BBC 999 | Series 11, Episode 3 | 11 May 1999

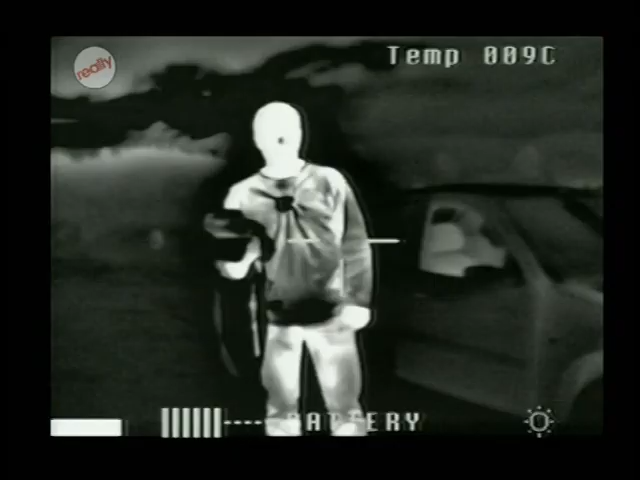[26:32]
Your jeans are about the same colour as your head and your hands, which means that they are providing very little thermal protection. Right. Your top half, there is a bit of darker shadow.
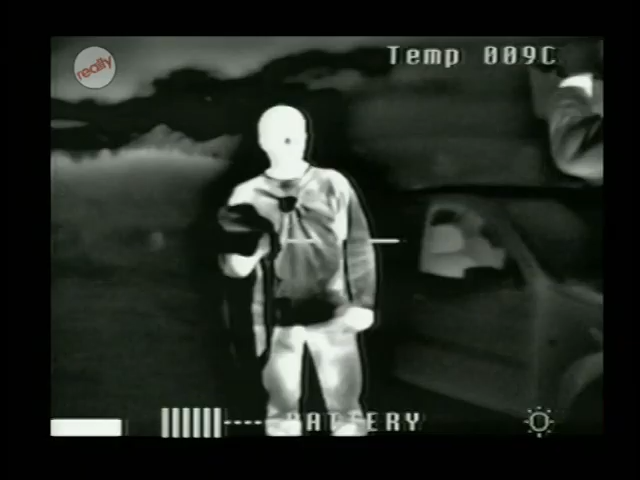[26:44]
Of course, your head is pure white, except for three black dots.
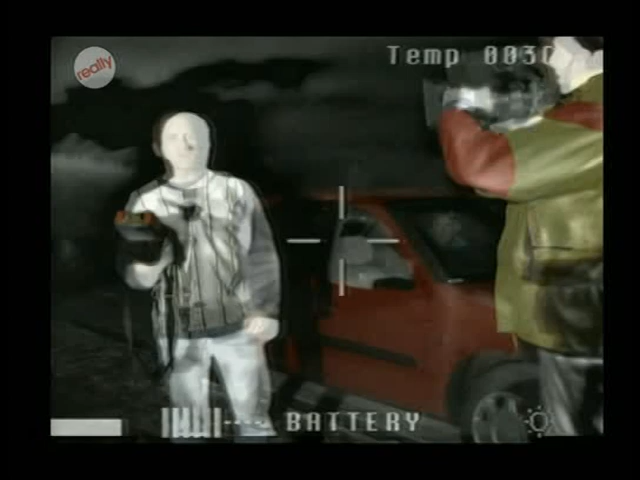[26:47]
Right. Your nose and your two ears. When you turn sideways, if to the thermal camera, you can see the blackness of the ear.
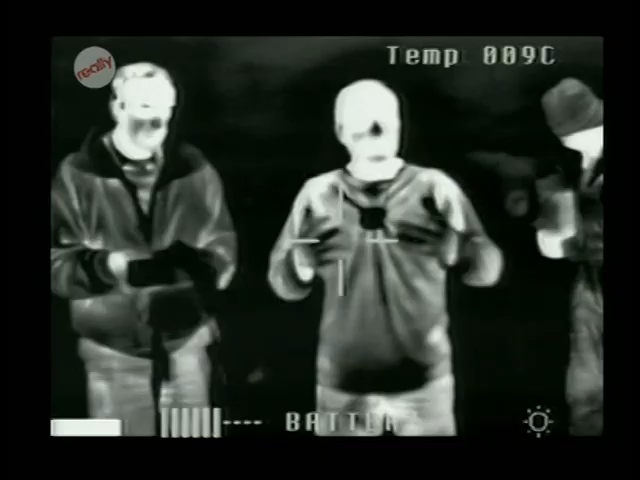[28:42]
That demonstrates the circulation to the hands is virtually minimal, and he's appreciating this now.